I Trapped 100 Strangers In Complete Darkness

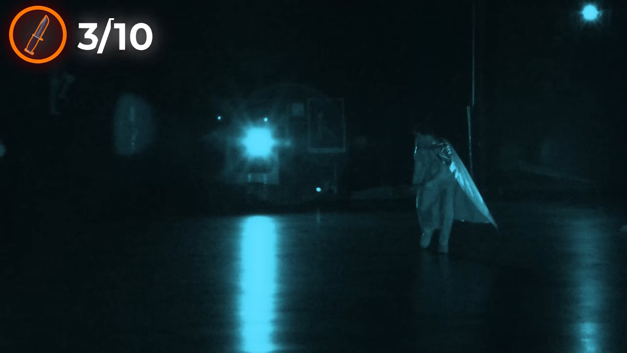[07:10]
Oh, he hears the footsteps. He's closing in. Oh, no.
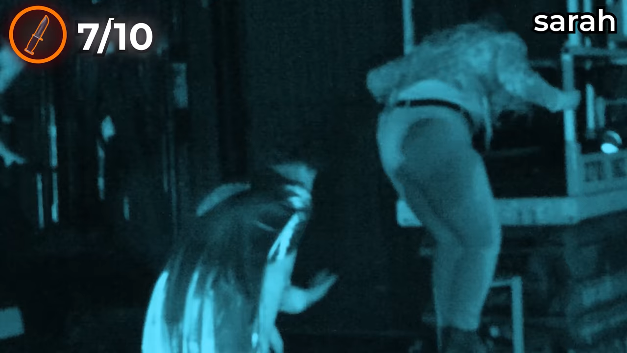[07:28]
Oh no! Oh, he's got prey. Yo, yo, yo! Oh, oh my! Look at him!
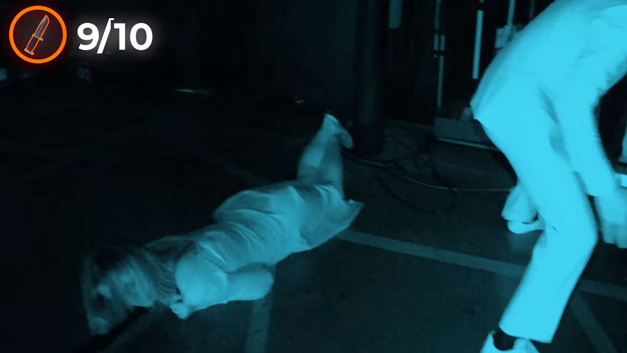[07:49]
Oh my gosh! Dude, he was so close! Oh my gosh. Oh, run, run, run, run, run! Why would you do that?